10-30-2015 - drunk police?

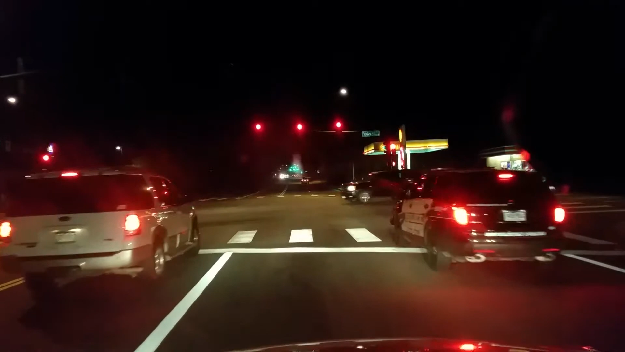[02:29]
His front tire is way over the line. There's one behind him too.
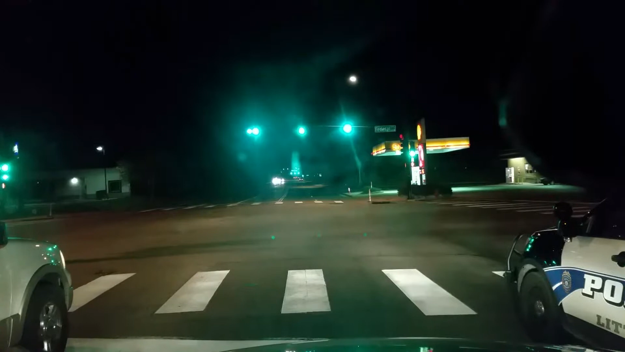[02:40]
So yeah, they're trying to ride their shirt tails, coattails. Oh, look how good we are. None of our stores were open before 7 a.m. They don't even Friday. Open at 7 a.m. on a normal day. So why would they tout that as... Stop him for being drunk.